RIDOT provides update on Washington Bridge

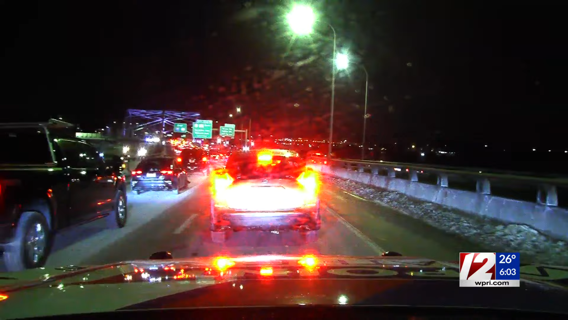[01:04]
And these lanes are, of course, shrinking down to two lanes for the Washington Bridge. And we've been here for about, I'd say, about 10 minutes or so on this connector part as we're getting on. And we are again in this traffic and we'll probably be here for a little bit longer. I'm thinking myself and my photog Andy and we'll be, you know, again, looking at this continuing for the next several minutes here as we go forward.